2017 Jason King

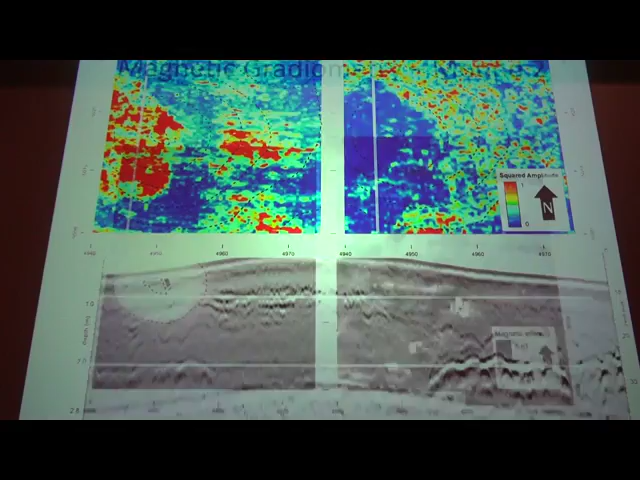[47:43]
But GPR worked out here. And so you can see the mound.
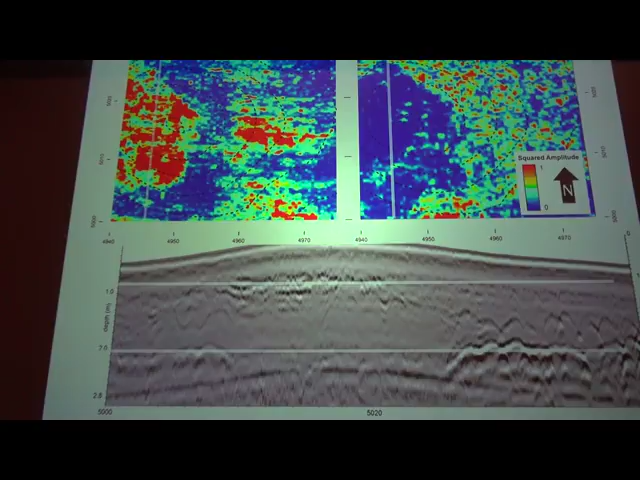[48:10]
So we hypothesize that we have basically sort of a Middle Woodland-like structure to the mound, where we have a primary mound, perhaps a cleared initial primary or cleared surface at the bottom, the surface it was built on, and a cap. Now, one question that we continue to ask, if that was the case or before we excavated this, where did all this extra soil come from?